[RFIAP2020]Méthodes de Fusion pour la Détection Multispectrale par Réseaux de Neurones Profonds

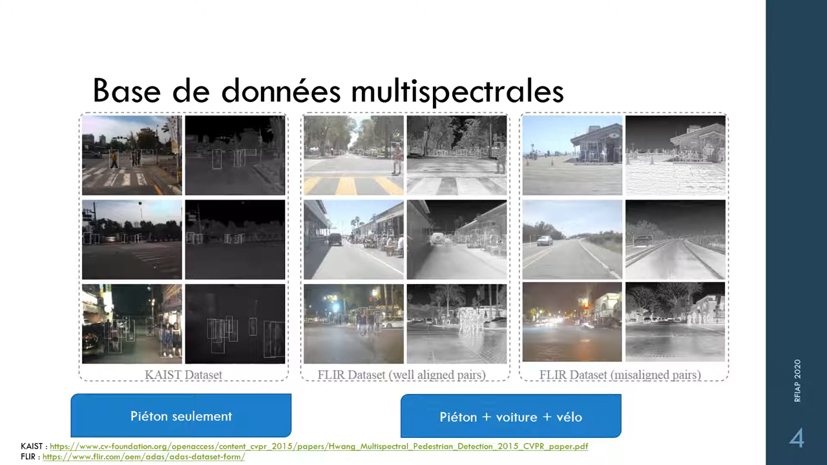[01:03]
Mais il existe les paires mal alignées dans cette passe. Pour faciliter la recherche, nous avons manuellement sélectionné les paires alignées et vous pouvez utiliser ce QR code pour télécharger la nouvelle passe FLIR sélectionnée.